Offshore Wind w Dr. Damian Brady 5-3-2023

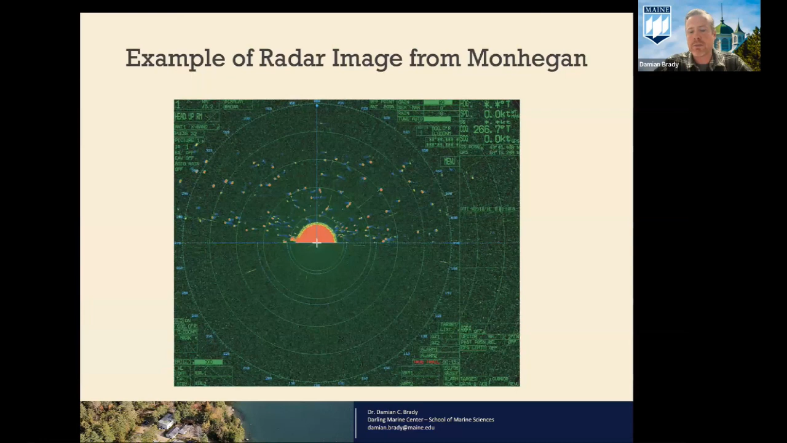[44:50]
We deployed a radar at the very Southern edge of Monhegan and looked out at the site. Each one of these red dots is a, an example of a bird pathway moving through the area. gives you another sense. This is where the radar was.